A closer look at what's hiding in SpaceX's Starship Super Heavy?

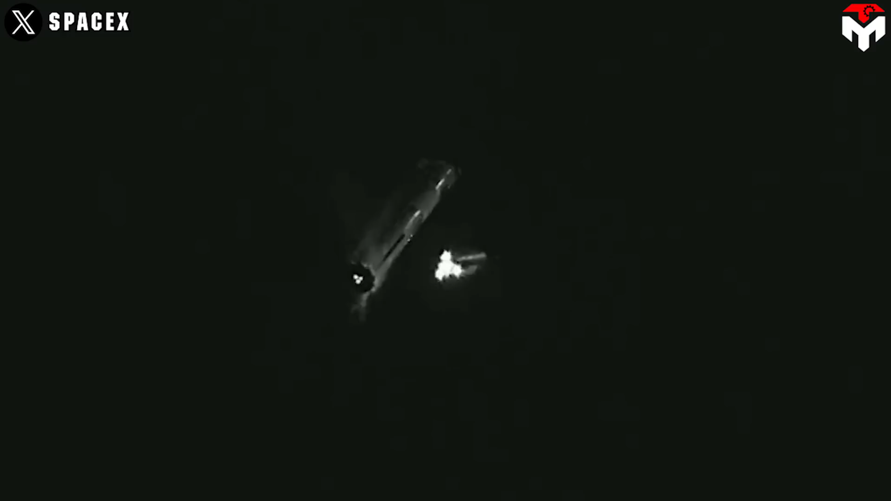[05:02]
This involves addressing the effects of the second stage's engine exhaust on the booster during separation.